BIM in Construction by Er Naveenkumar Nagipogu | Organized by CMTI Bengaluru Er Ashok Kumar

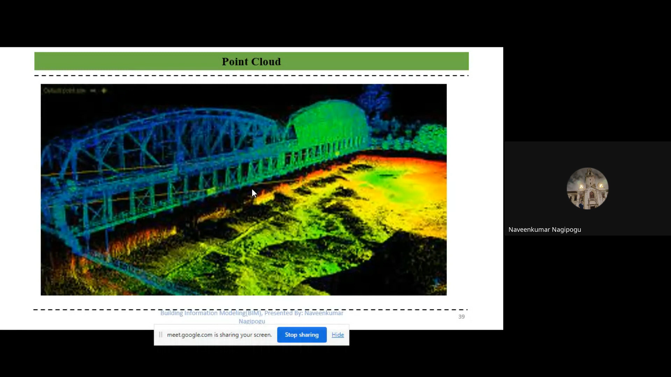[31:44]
That is a point, which is visible like a 3D object or a representation. By combining all these points, you will get to know the structure. This is for a simple bridge. This is for a building kind of thing. Yes, this is for exact building. By using the 3D laser scanners, you will get the data something like this. And we will be developing a 3D model in the 3D modeling softwares like this.
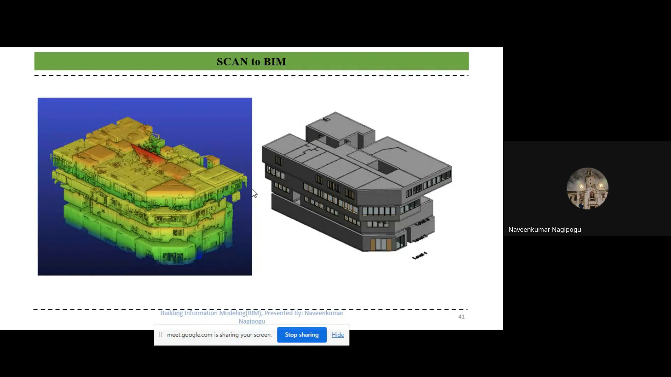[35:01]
When it comes to the renovation projects, for example, the buildings which were constructed 100 years ago, we will not come to know where is what and what is happening. To capture that kind of data, we use these 3D scanners. Then before the building industry, the GIS people, GIS, and the geographic, and when it comes to remote sensing, they people used it.
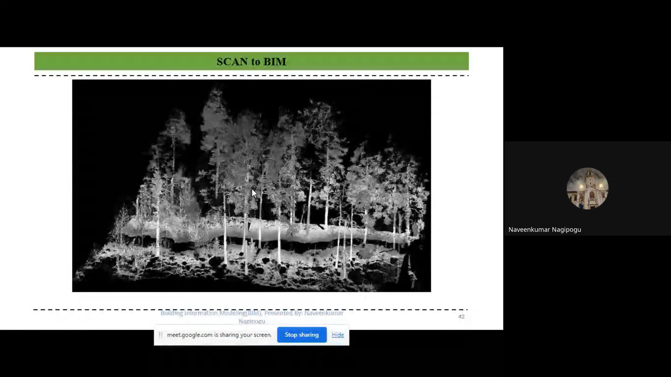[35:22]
And it is one more example for a scanty BIM project. We will get to the input like this, the point of data. Then we will be developing a 3D model like that. That is the output.